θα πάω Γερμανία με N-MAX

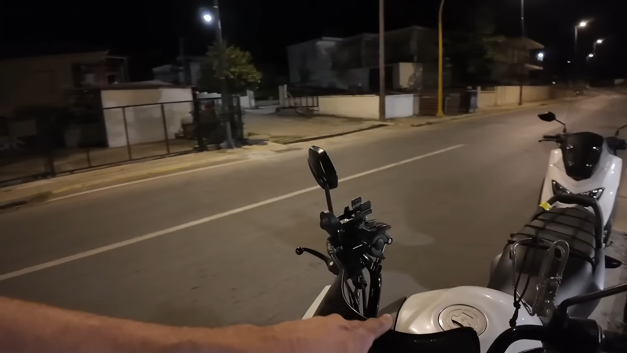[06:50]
Ναι, κόβει. Φαίνεται στην οδήγηση. Έχει πολύ ωραίο. Έτσι. Ανάγνωση, παιδιά, εδώ το κοντέρ και τα λοιπά.
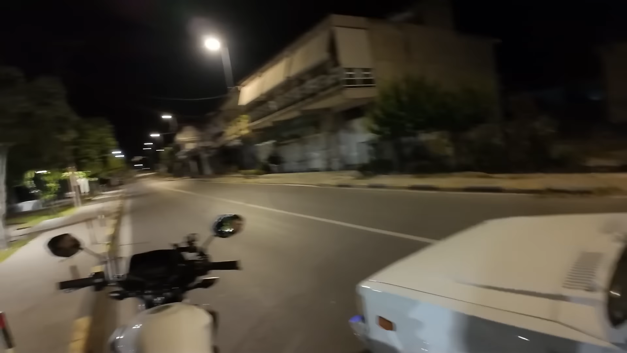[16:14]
Εμείς πάμε Λασόνα τώρα. Ναι, Λασόνα. Να βγούμε Τύρνα από κάτω, ναι. Και μετά. Ναι. Έχει γρούνια από εδώ. Από εδώ μέχρι Βομένικο, θέλει λίγο προσοχή. Έχουμε γεμίσει γρούνια, φίλε. Λοιπόν, σταμάτησε ο Μπίλ εδώ.